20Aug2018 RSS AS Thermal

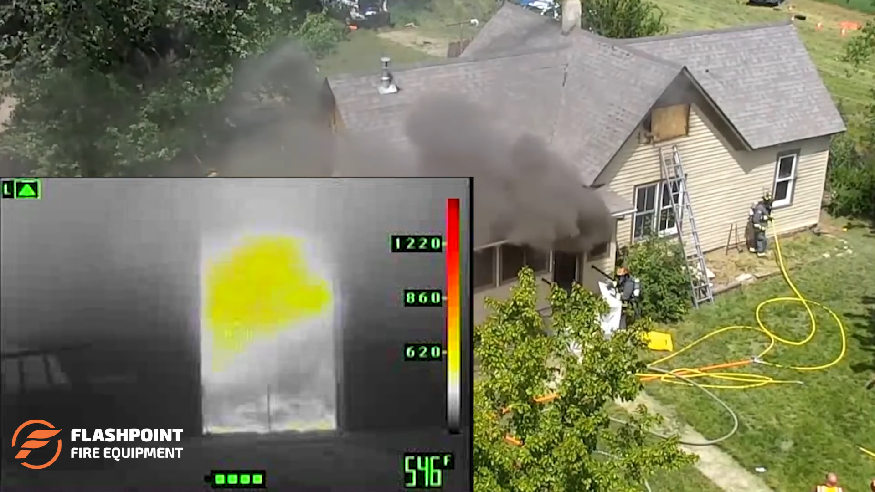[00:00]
On screen: spot 546°F
Not sure if your fire department would benefit from use of the smoke stopper and attack spike? Have a look at this drone footage from a multi-agency training session on use of the two devices.
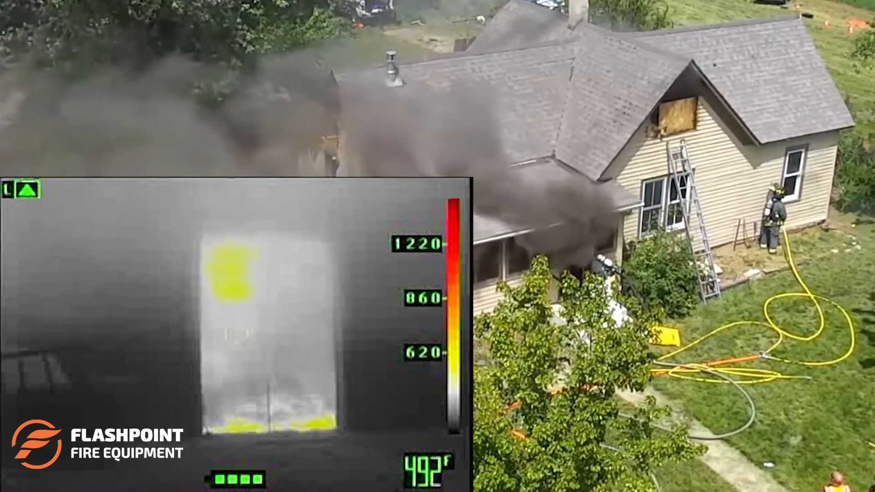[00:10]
On screen: spot 492°F
The smoke stopper provides unmanned door control that effectively contains the smoke and begins cooling the interior. Think of the benefits for deployment in a center hallway structure where maintaining a tenable corridor provides a major tactical advantage.
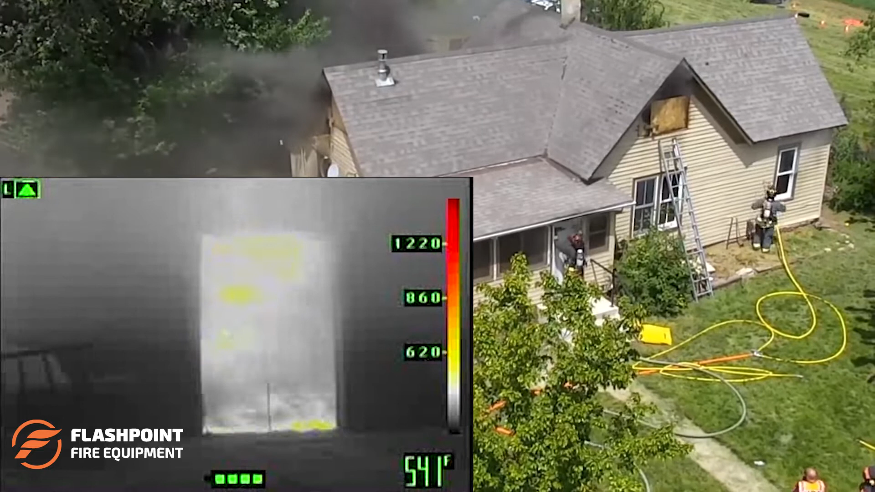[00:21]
On screen: spot 541°F
Once the smoke stopper is in place in this scenario, water is applied using the attack spike. Notice the smoke stopper being drawn back into the structure
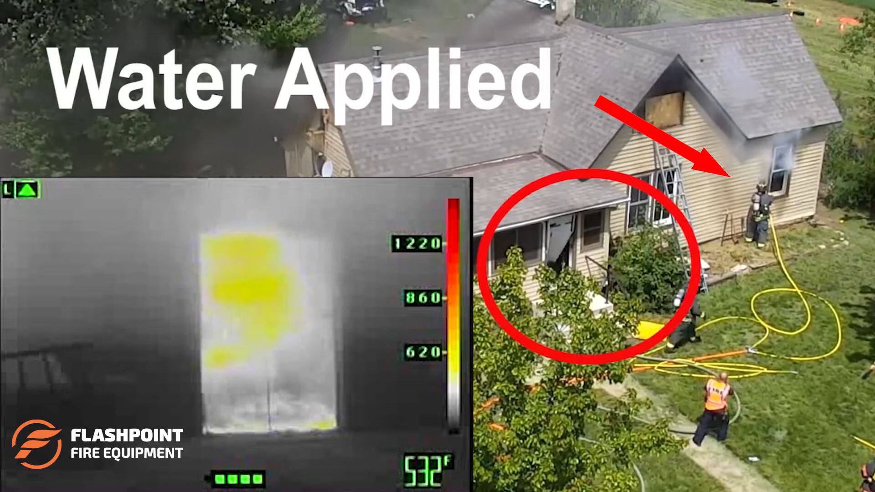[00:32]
as the fire gases are cooled and contract in the fire compartment. Used separately or in conjunction with one another, the Flashpoint attack spikes and Reich smoke stoppers provide a multitude of options for fire attack regardless of your department staffing levels and first due capabilities.